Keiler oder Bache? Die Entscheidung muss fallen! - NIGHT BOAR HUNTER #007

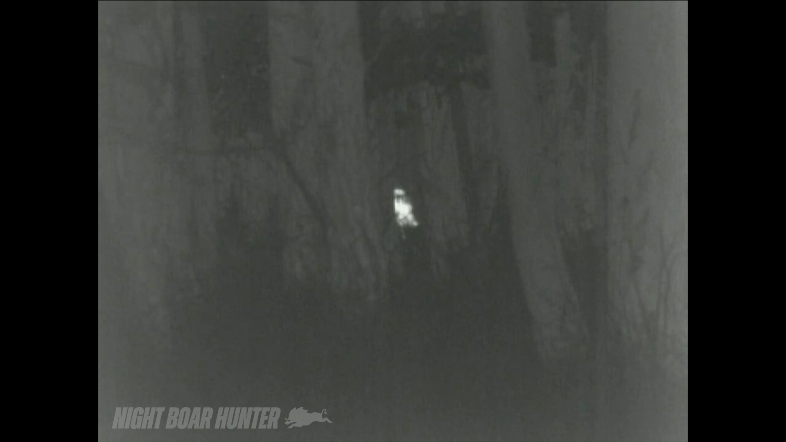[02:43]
wenn ich wieder ansätze und durch das bild vor das gerät schaue stehen sie an anderer stelle jetzt sind jetzt ist hier nur eine sau ein signal vor mir zu sehen was auch zu mir rüberäugt sprich ich bewege mich wieder mal gar nicht und schaue eigentlich nur wo die anderen sind und habe überhaupt keine
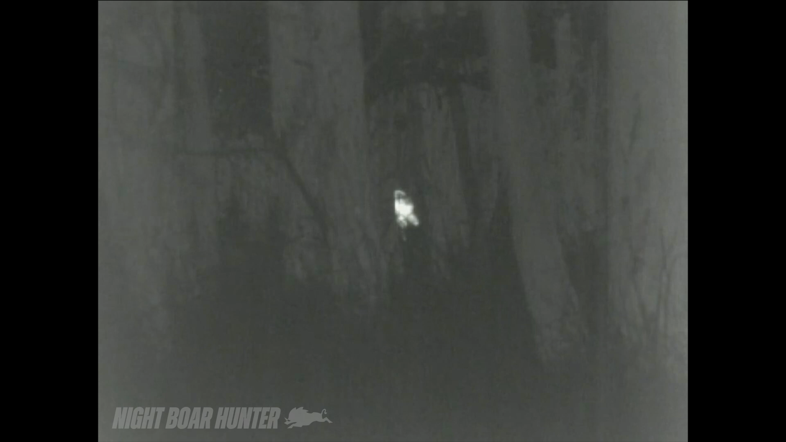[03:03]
ahnung ich blick einfach mal rüber und
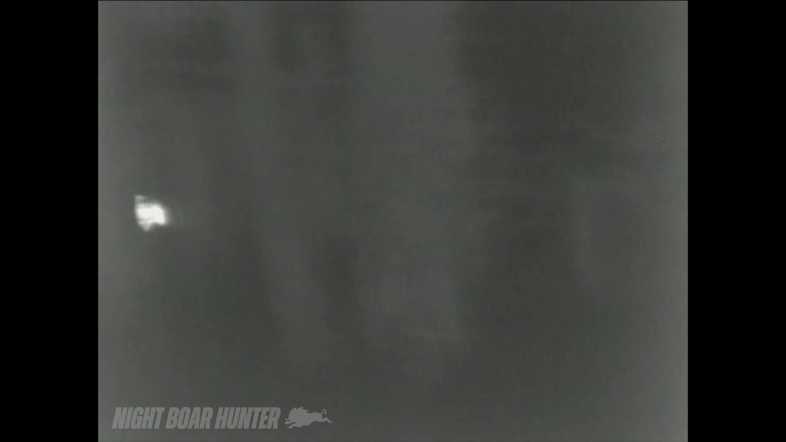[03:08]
stopp auf dem weg hier hier
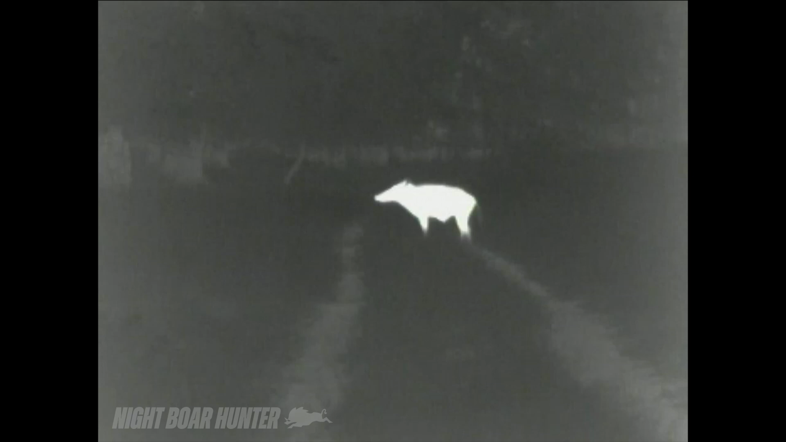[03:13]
die bache keiler keiler wo was war das kann mir sagen was das für da ich habe keine ahnung ist das ein keiler ich mach mich mal fertig jetzt hier
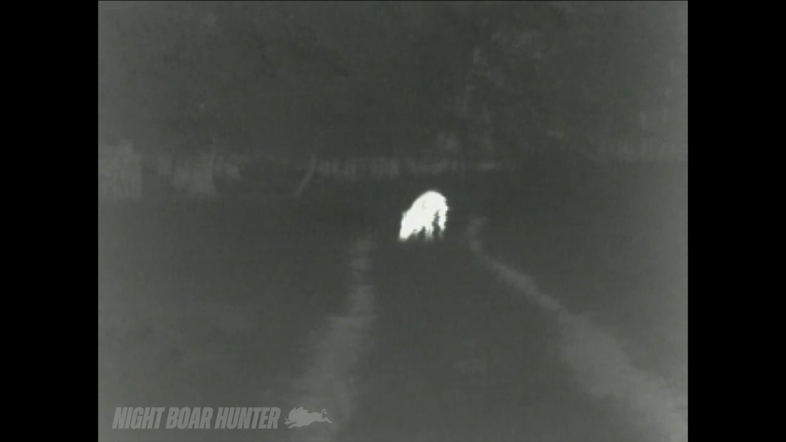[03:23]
gehen anschlag schau mal eine einzelne sau wenn es keiner war
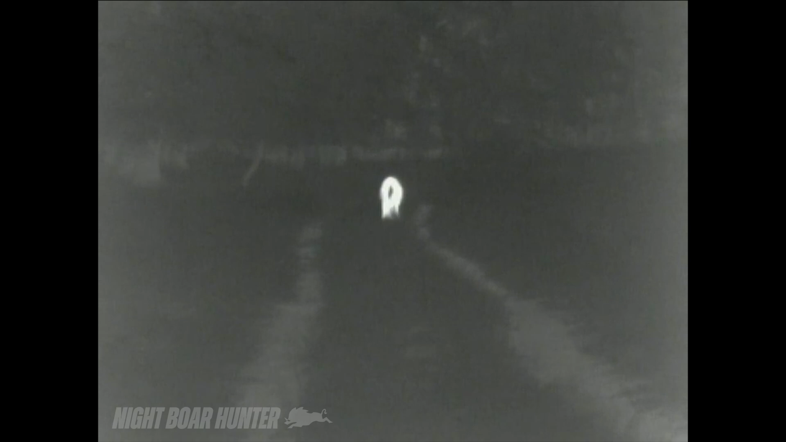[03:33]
schwierig schwierig zu entscheiden eine einzelne sau keiler
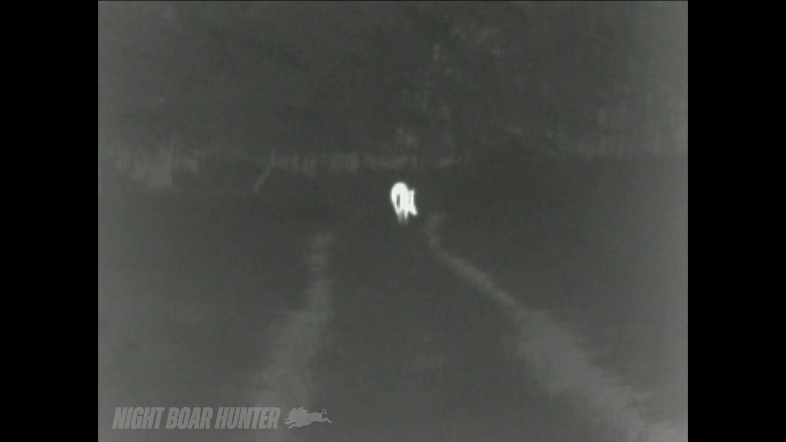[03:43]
bache vielleicht stellt sich immer quer haben ist die läuft vom meer weg ich kann mich nicht bewegen
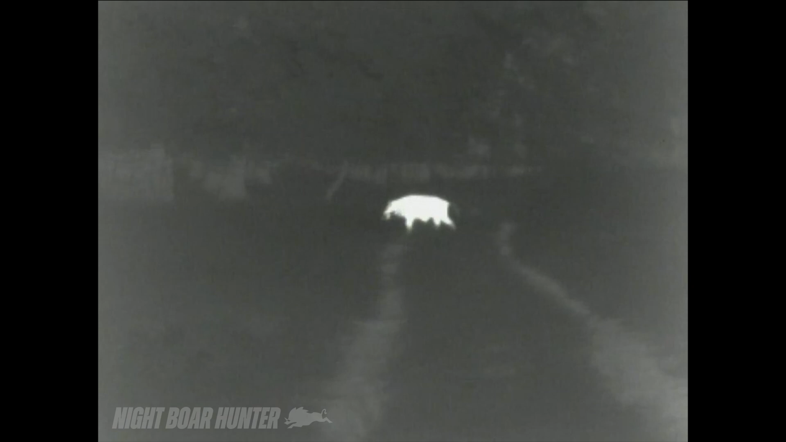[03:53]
leute ist das schwer zu erkennen von der statur her würde ich sagen dass es eher weibliches stück den pinsel nachzuurteilen wenn es denn einer ist überhaupt passproportional überhaupt nicht zur statur eines keilers
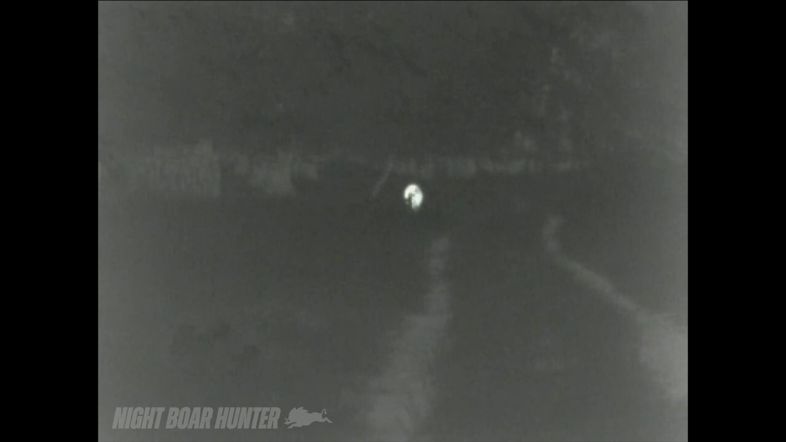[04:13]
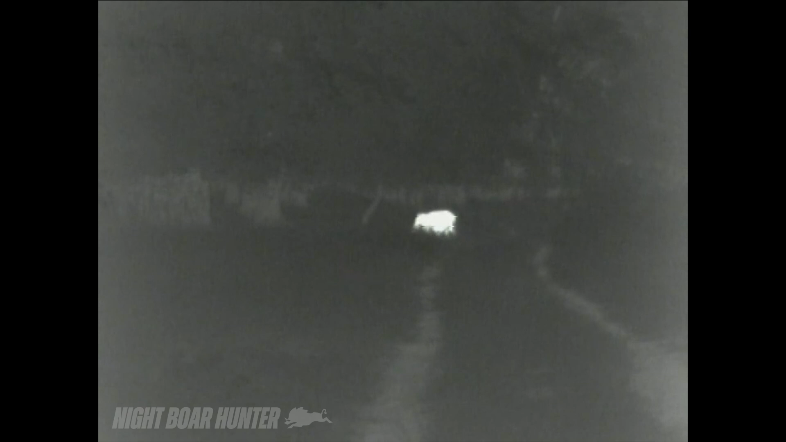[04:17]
wie soll man entscheiden im notfall einfach finger gerade lassen und ich schaue mal einfach in die röhre
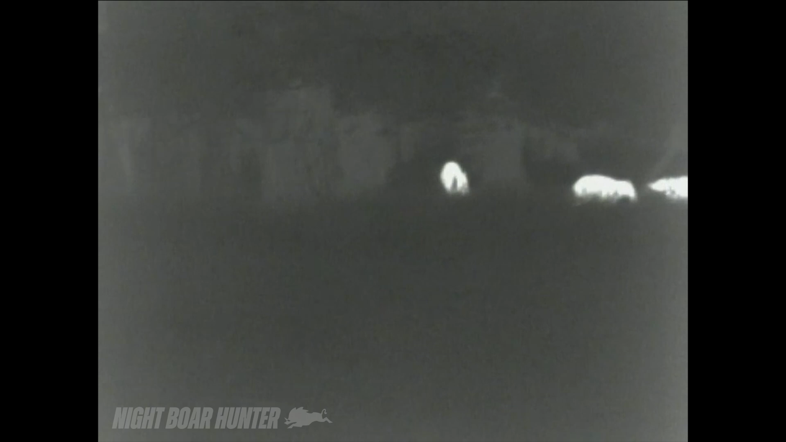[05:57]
ja ich denke mal das wird die erklärung sein der frische der schon recht groß
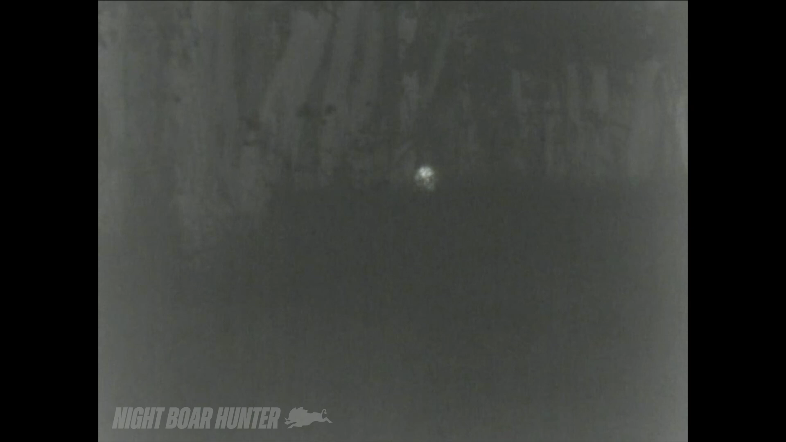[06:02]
ist wird natürlich diese milchleiste extremst angesaugt haben und dadurch
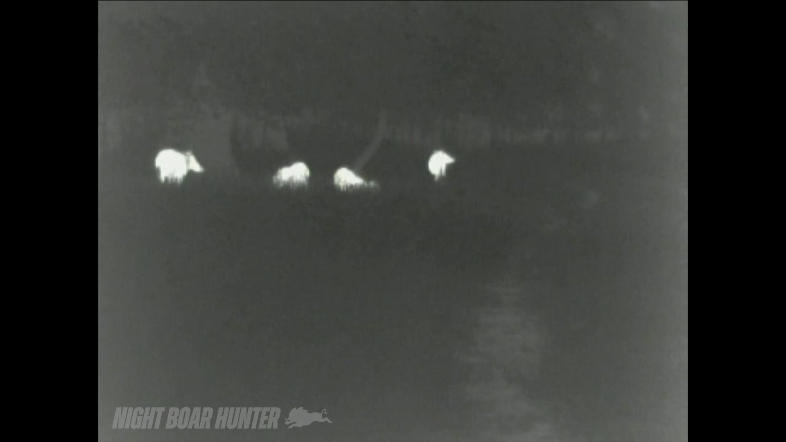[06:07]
eben so stark vergrößert dass man denken kann
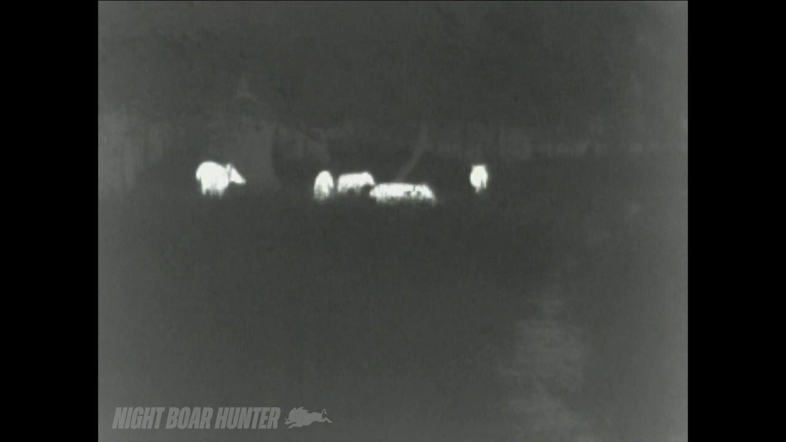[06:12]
handelt sich hierbei um keiler immer wieder glück dass man erst mal schaut schauen kann gerade mit diesem
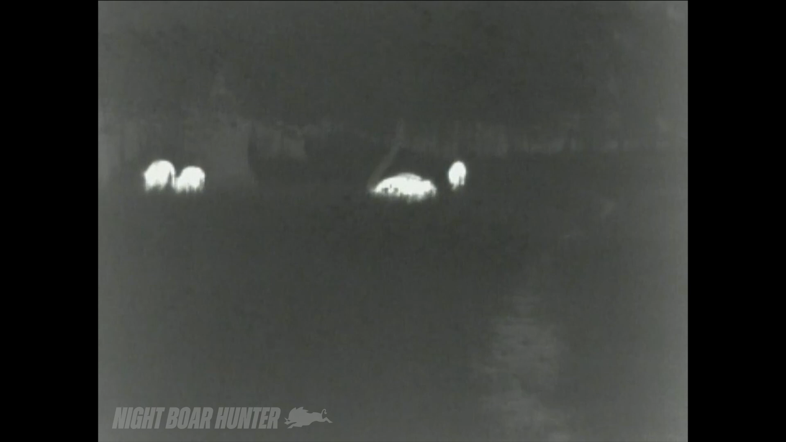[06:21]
wärmebildvorsitz geräten bin ich froh dass ich diese wärmebildtechnik habe und noch mal schauen konnte ob sich jetzt um ein keiler oder eine bache
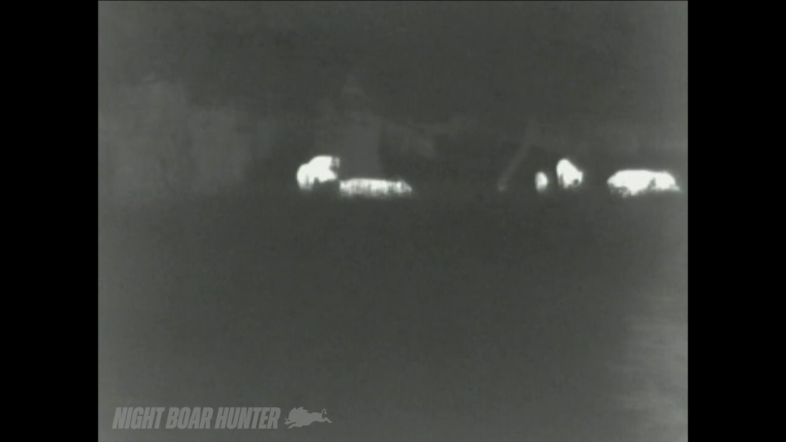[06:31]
handelt und die ganzen zusammenhänge noch mal zusammenführen da zeigt sich wieder
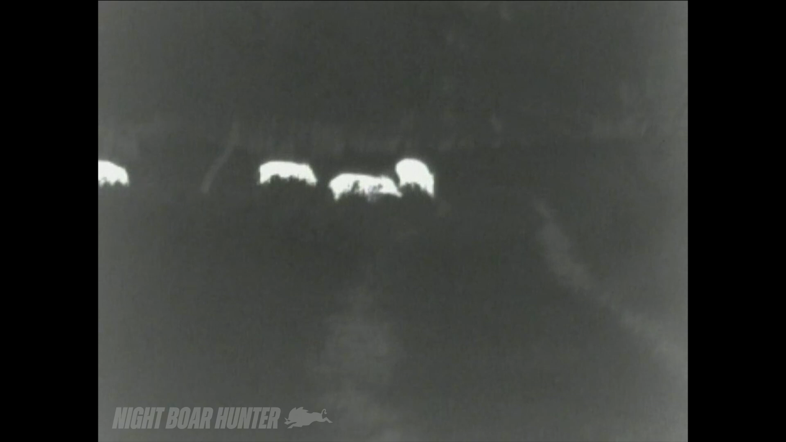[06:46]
wer das wirklicher fehlabschuss denn ganz
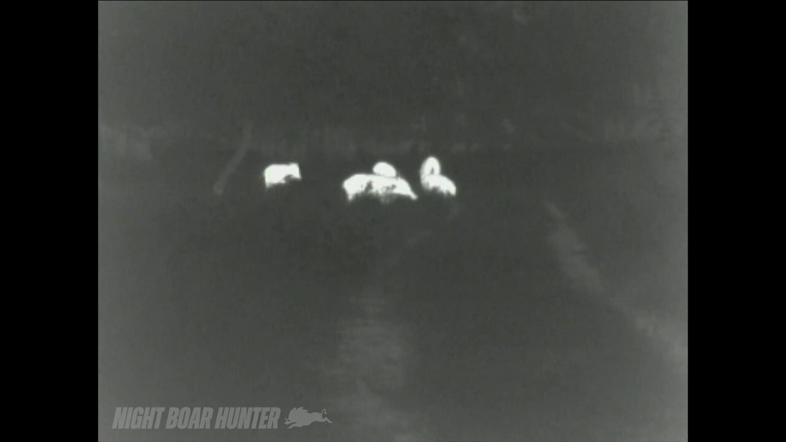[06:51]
klar es handelt sich hierbei um die bache zum vorschlägen
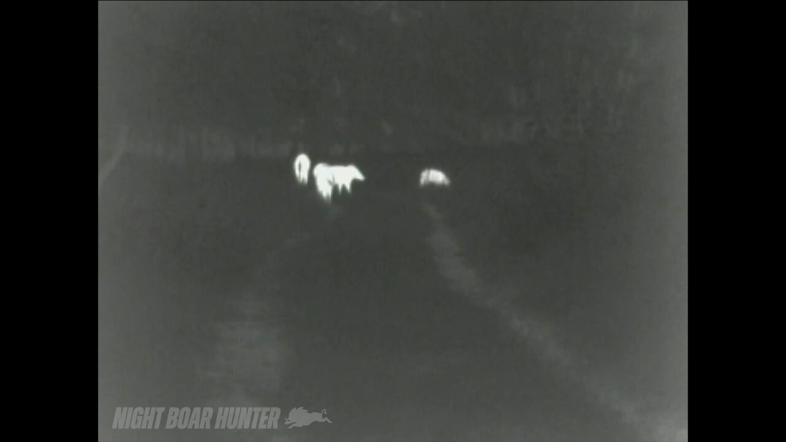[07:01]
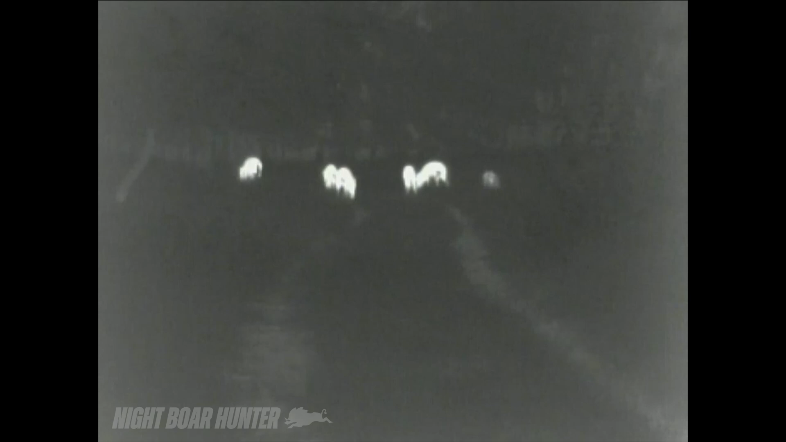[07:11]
jetzt muss ich aber schauen dass ich hinterher komme sie machen sich davon auf den weg jetzt leider viel
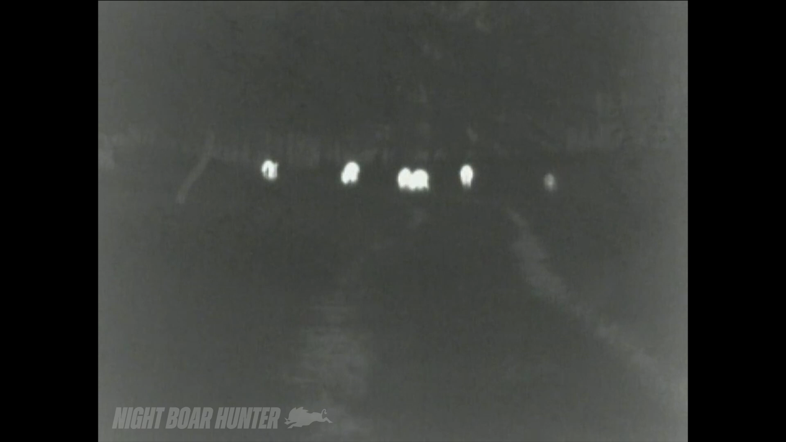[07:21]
schneller als erwartet und viel schneller als vorher ich sie immer zu dass ich hinterher komme
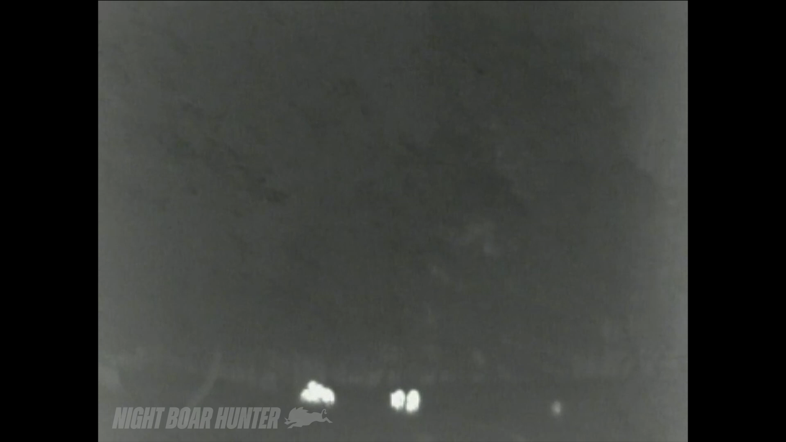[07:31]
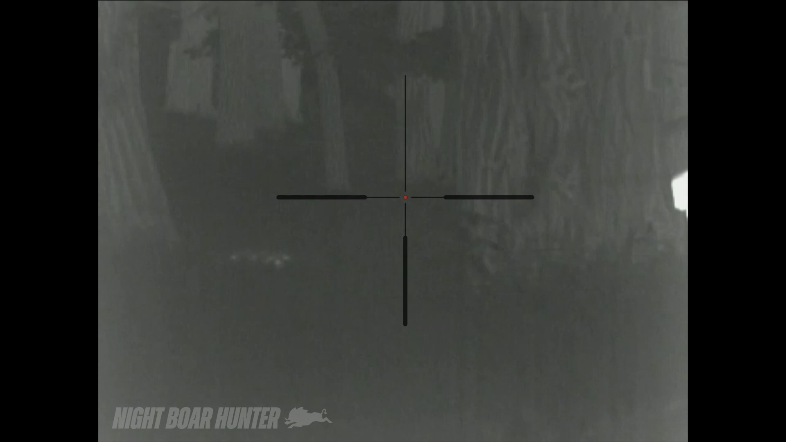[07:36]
glück gehabt noch mal wir haben jetzt verhofft und ich konnte wieder aufholen und habe mich jetzt langsam an die rote ran gemacht sprich ich bin jetzt auf zirka 30
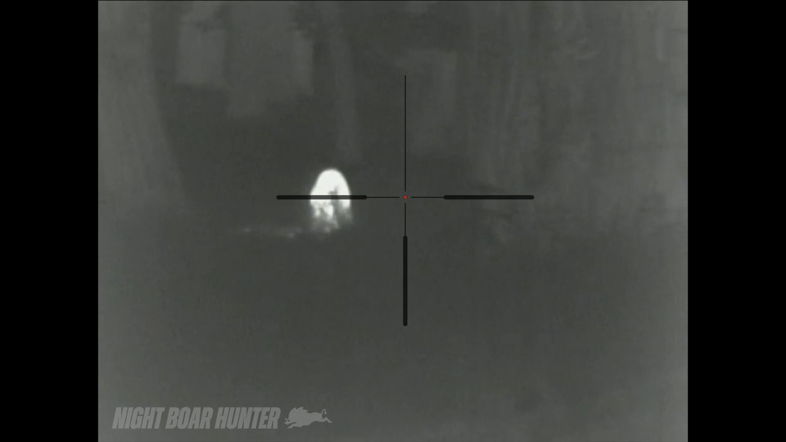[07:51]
meter an die stücken ran hier seht ihr den doch recht großen frischen frischling und die bache war daneben
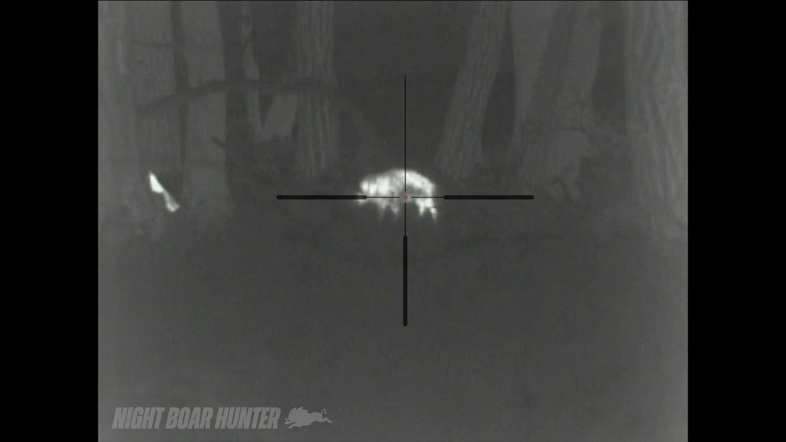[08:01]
das hier ist ein überläufer
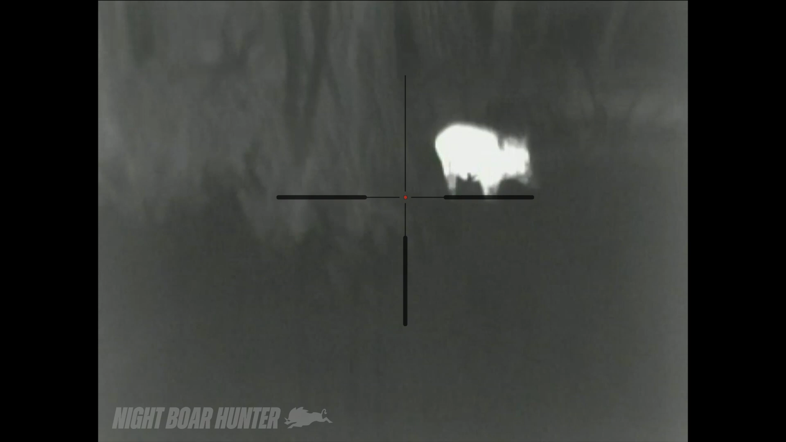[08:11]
und die habe ich mir jetzt ein stück weit schon raus gepickt damit die ganze zeit schon mit meiner
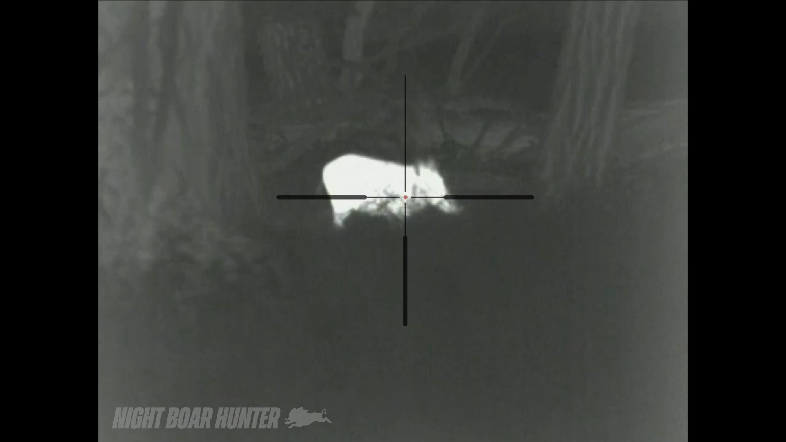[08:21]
mit meinem handgerät schon im auge gehabt das hoffe ich nur dass er mich nicht spitz kriegt